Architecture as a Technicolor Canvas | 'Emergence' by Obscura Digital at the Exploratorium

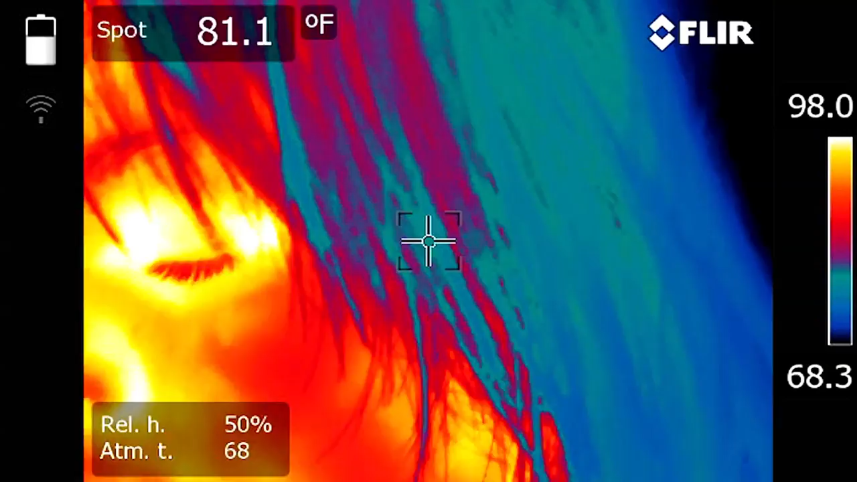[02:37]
On screen: spot 81.1°F
essentially, and create a thermal mirror for them to see themselves at scale on the building.